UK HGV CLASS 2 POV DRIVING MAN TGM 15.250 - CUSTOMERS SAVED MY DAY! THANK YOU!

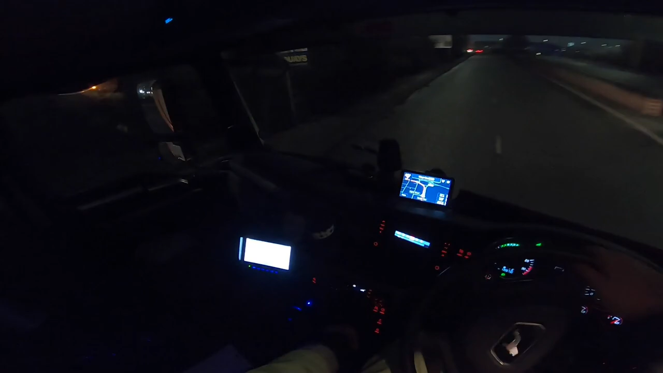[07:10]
The lorry looks... Wow, it's been a long time since I haven't drove this type of shift gearbox.
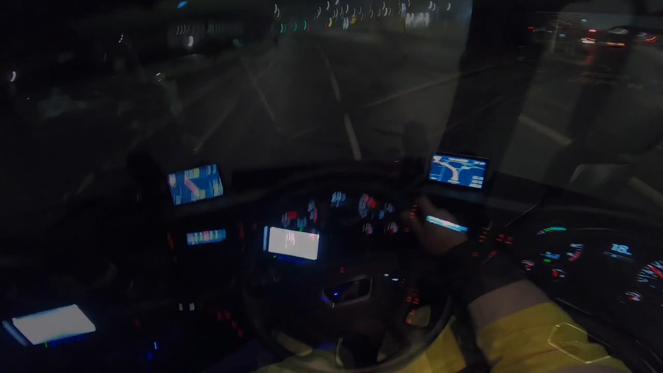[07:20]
You just need to make sure you got this knowledge in your mind. So you got 4 gears. 1, 2, 3, 4.
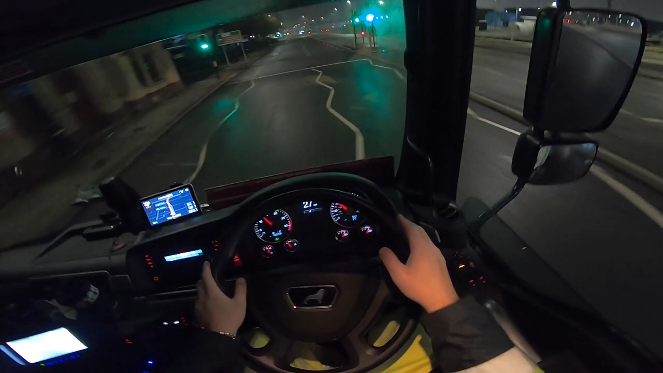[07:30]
Then you press the clutch. Then is a button, you lift it up. Then you're gonna have 5, 6, 7, 8. Yeah? it's not a big deal. So literally to go with 20 miles an hour, you need to change 5-6 gears.
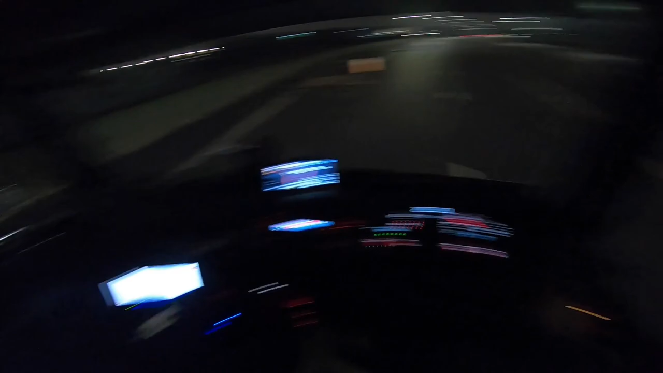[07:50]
Sometimes you have to double clutch it, like clutch and then change the gear. Sometimes it depends how the lorry feels with you. If you're friendly with the lorry is gonna be friend with you as well. The reason that I'm holding the window down is just because I want to get the fresh air, because I will have a very long run. Well, very long, because I haven't drove for a long time.